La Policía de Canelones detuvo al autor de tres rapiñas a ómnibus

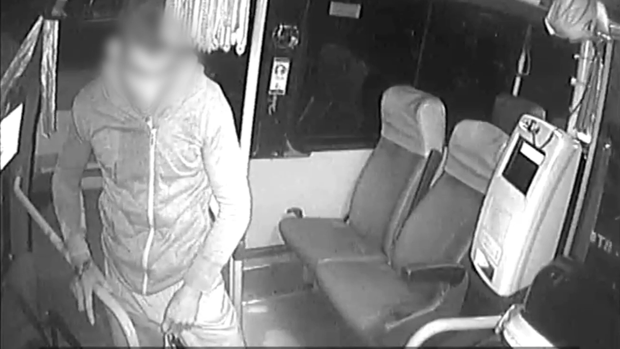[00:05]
un hombre que subía a los ómnibus de transporte de pasajeros y amenazaba a los choferes con un arma blanca, exigiéndoles la entrega de la recaudación. Los eventos fueron cometidos en las inmediaciones del kilómetro 31 y 32 de la ruta intervalnearia. Los choferes aportaron las filmaciones de las unidades y los investigadores las utilizaron para identificar y posteriormente detener al infractor.